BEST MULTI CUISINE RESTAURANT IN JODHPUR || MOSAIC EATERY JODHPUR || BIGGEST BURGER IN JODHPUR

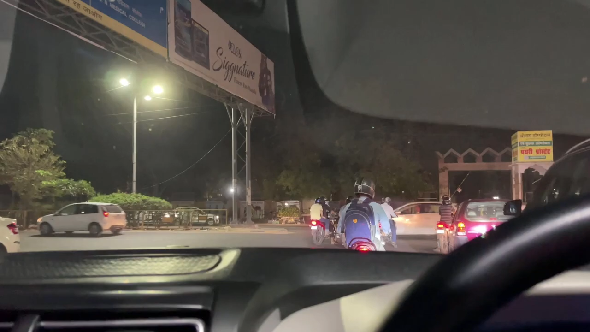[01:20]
ये मेडिकल कॉलेज रोड है और यहाँ से हम जाएंगे शास्त्रनगर।
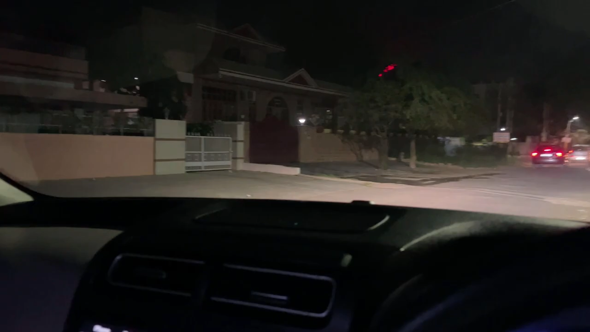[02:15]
ये सर्कल पे हम लोग, सर्कल से हम लोग जाएंगे आई टी आई चौराया,
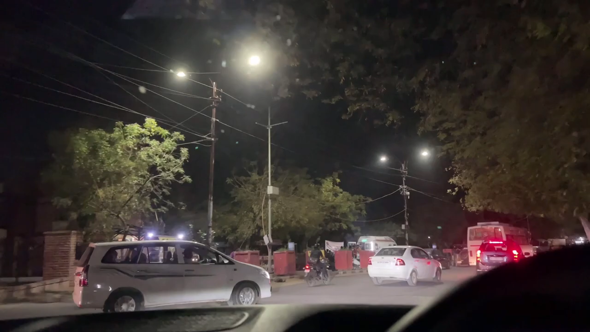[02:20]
वहाँ से फिर लोग वापस लेफ्ट टर्न करेंगे न्यू पावर हाउस के लिए।
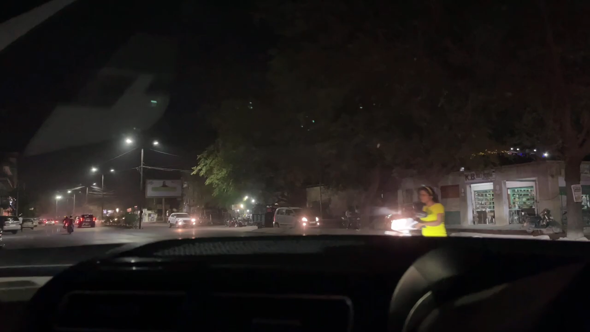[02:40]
फर्स्ट टाइम ही जाऊँगा और आप लोगों के लिए वीडियो भी एक बना देंगे हम लोग।
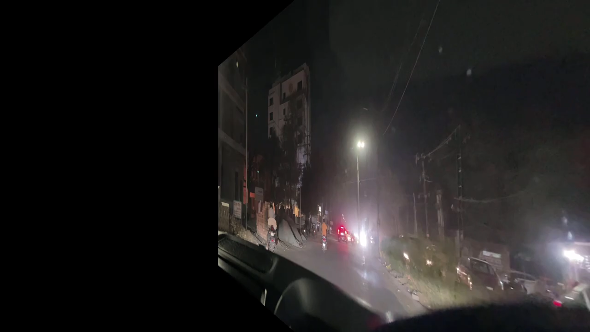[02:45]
तो बस यहाँ से हम लोग लेंगे लेफ्ट, सॉरी हाँ लेफ्ट लेफ्ट राइट नहीं लेफ्ट,
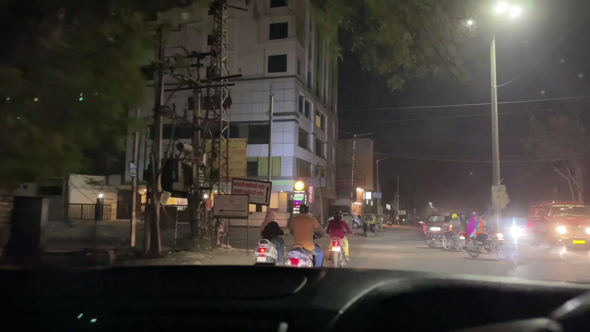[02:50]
ये मैंगो होटल के एकदम वाली गली, मैंगो होटल देखिए यहाँ पे आईटीआई पे, और यहाँ से हम लोग जाएंगे लेफ्ट।